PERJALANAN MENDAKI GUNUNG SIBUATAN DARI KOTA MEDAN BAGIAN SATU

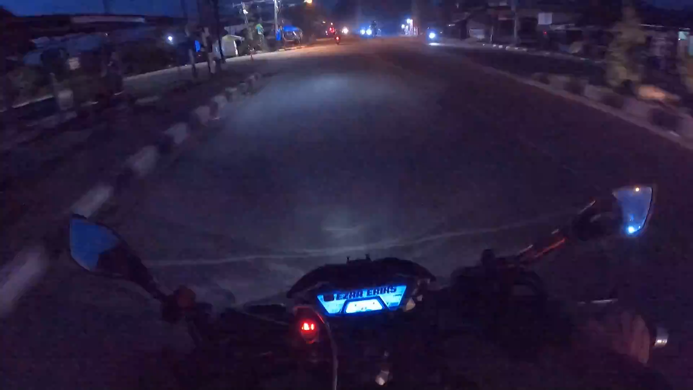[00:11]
Ini kita berangkat Bertiga, dua unit Mau ke puncak Atau ke gunung Apa namanya tadi,
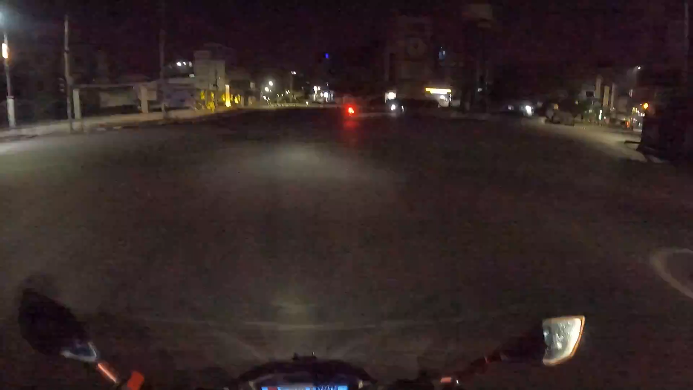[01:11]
Halo guys Selamat pagi Pagi lagi kita bilangin ya Dari mana-mana ini kalau pagi-pagi Ini bundaran sip atau bundaran majestik Jalan Gato Sobroto Pagi hari jam berapa ini? Jam 5.39 atau sekitar setengah 6 Masih sepi kawan-kawan Yang tepat hari ini adalah di hari lebaran Tanggal 22 ya 22 atau 21 ini 20 setauku ini tanggal 20
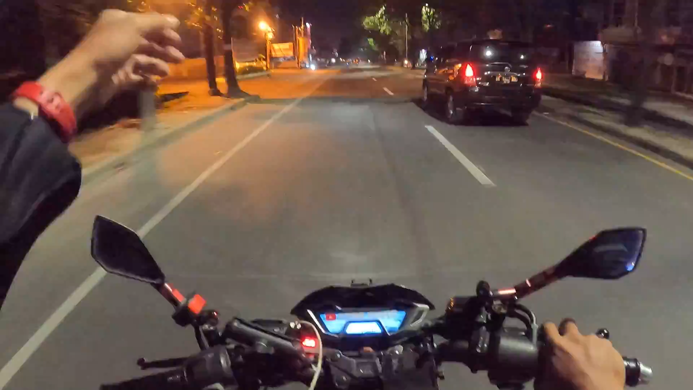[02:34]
Gelap, sepi, sunyi Oh sampai sini kan Jam ring road, jam 5.45 Banyak nih tim sepeda Mantap Banyak tim Gak tau karabras tagi mungkin ya kan Gak banyak ini kawan-kawan Nah itu dia depan lagi
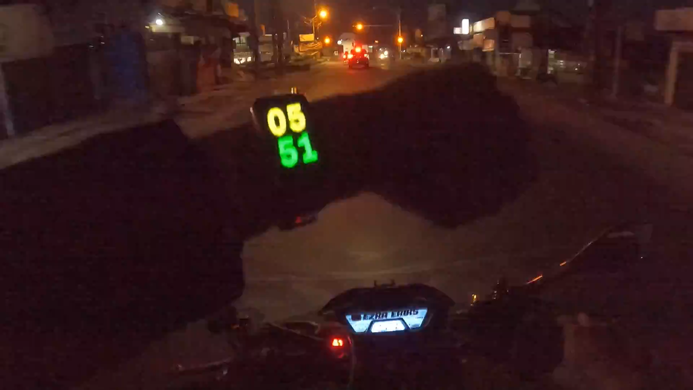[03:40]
tadi Udah jam 5.51 Udah tinggal jam 6 Nih Bentar lagi Tadi kita dari Airport tadi Jam Jam 5 39 Jam segini udah jalan ya Bus gunung ya Kawan-kawan ya Jam 6 kurang ya Ini ada murni kita lihat